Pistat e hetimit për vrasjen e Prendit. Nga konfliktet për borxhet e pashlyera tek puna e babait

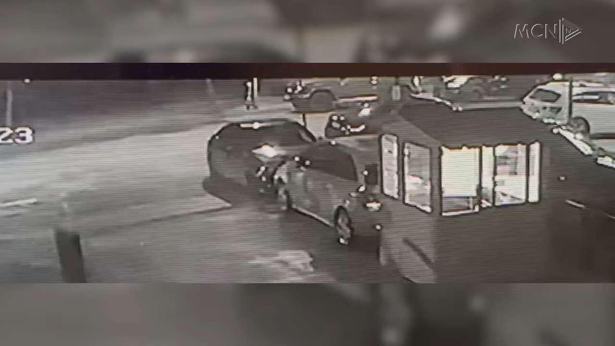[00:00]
Kjo është momenti kur automitit i pa udi autorve a frot pran klaudio prendit, teksa i pohipte në makin dhe në momentin që është vendoset paralel që lohot në drejtim të ti duke ishkaktuar edhe vdekjen. Si që duket në këtë video të siguruar nga mëtënë, e gjithë skena e krimit ka zgjatur vetëm 90 sekonda,